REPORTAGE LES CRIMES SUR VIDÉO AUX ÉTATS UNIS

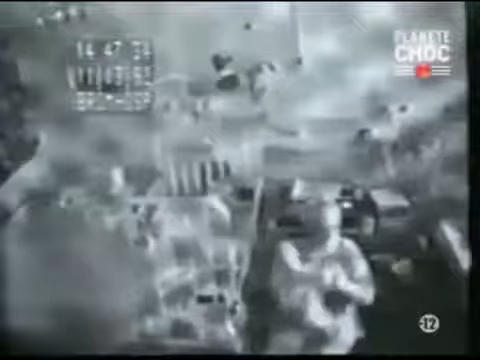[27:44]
Depuis 3 ou 4 heures, cette personne se comporte en mère aimante et attentionnée. Mais tout à coup, la face cachée de sa personnalité apparaît et elle se transforme en prédateur pour son enfant.